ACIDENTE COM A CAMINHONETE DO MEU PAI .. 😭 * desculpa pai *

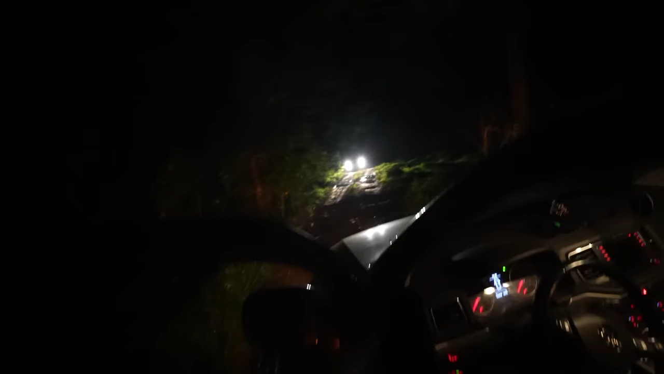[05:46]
Ó o G aí, ó. Ele pensou que deu ruim. Eu acho que ele veio salvar. Ele veio salvar mesmo, ele é. E aí?
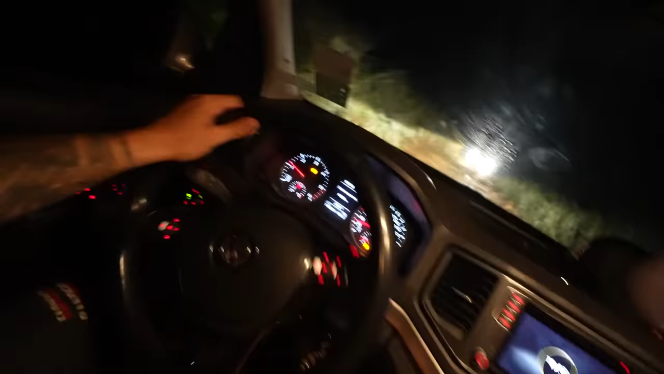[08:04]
Você tá doido? O jeito tá subindo de ré, mano. Não, ele é brabo. Caralho! Engraçado. Só quer isso, só quer chegar na vida, vai de ré. Onde é que parou? O que ele tá aprontando? Mas é isso, rapaziada.